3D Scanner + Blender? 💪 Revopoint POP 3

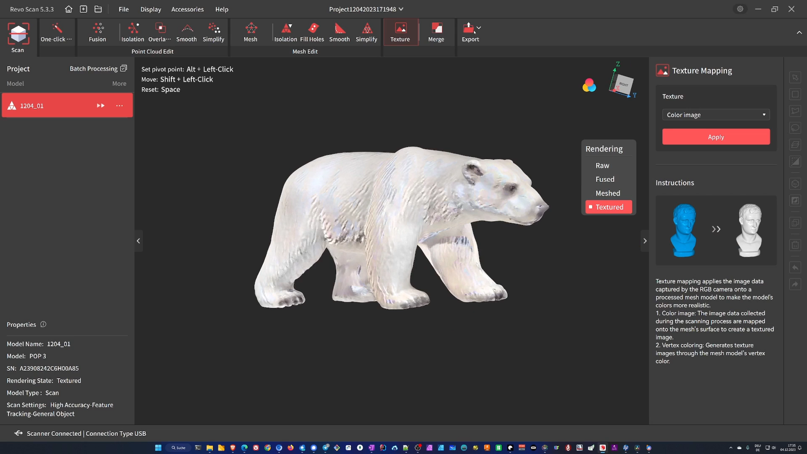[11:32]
And then you can export the point cloud, the untextured mesh and the textured mesh. A quick note about the merge feature.
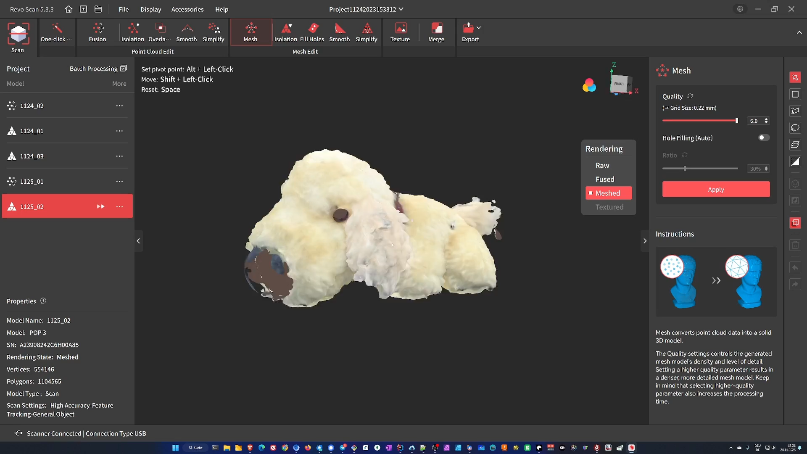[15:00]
Plastics can be just a bit too shiny and most objects like collectibles have some parts or pieces that are black.
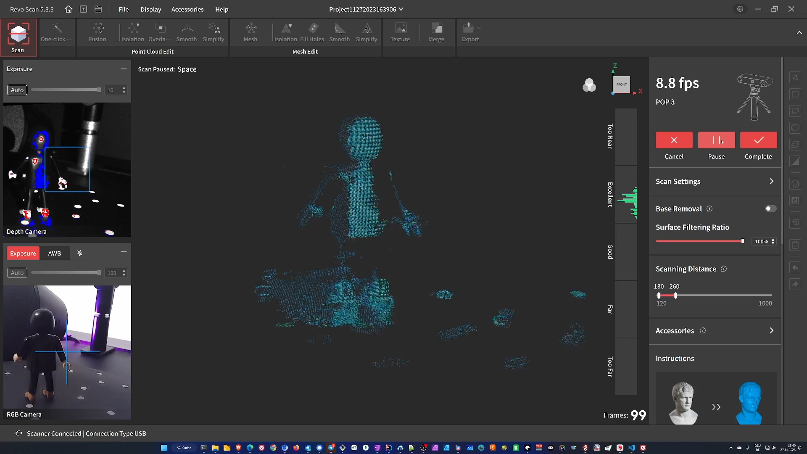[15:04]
This reduces the overall possible use cases which is a pity. My advice here.